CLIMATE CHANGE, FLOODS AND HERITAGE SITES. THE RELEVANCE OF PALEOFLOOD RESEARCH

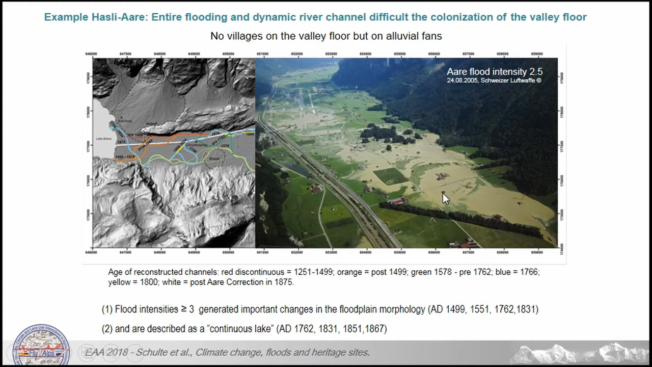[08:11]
let's say it, and it is flooding here. It can't flood the whole valley bottom. So this is quite dangerous. And on the other hand, it's very difficult to settle there. And it's not only because of the water, it's also because the channels are shifting. And they're shifting with the reconstruction of the last 600 years. And you see all the different colors. And then it starts to challenge this in this area. So therefore it's very difficult to settle there. And all the villages which were constructed in the floodplain disappeared during the last 500-600 years. And the people settled on this higher elevation ground here.
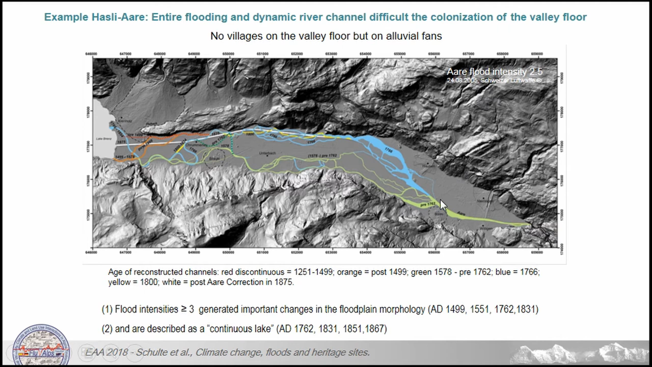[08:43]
These are the elusive fans. But you get other problems here, of course. Now this is the fan data. A little bit more gray.